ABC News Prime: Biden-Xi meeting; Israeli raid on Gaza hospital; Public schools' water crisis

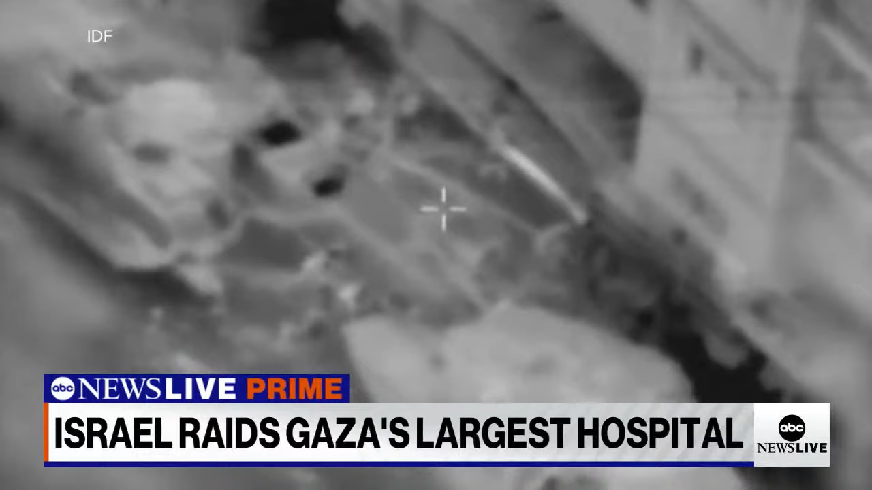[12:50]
local time, the Israeli military describing it as precise and targeted, saying they killed several militants outside the hospital, and that they now control part of the complex of nine buildings, conducting interrogations and searches.